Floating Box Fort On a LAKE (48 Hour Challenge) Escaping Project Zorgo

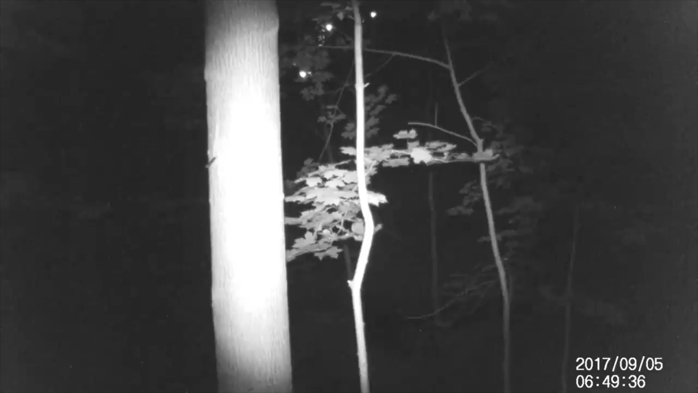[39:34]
All right, guys. Moving on to the next camera. As of right now, there's absolutely no sign of them.
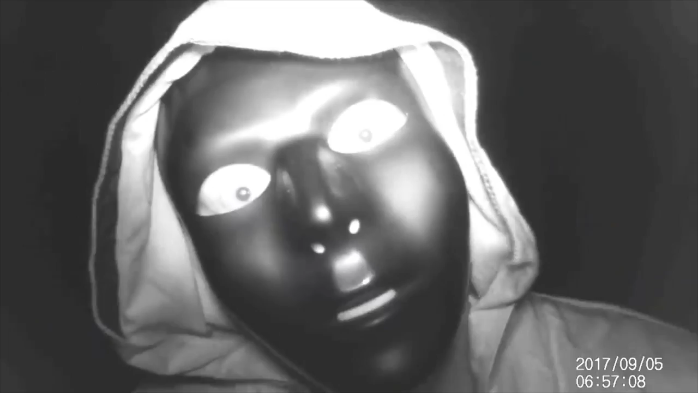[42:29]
There's someone on camera three. There's someone on camera three. What's going on right now? No, no, no, no. What is he? Who is he?
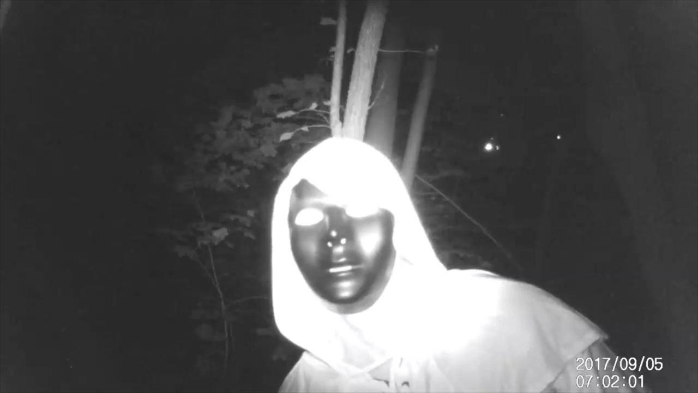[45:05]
Look at all the cameras. They're on every single camera. We have to go. We have to go right now. There's too many of them.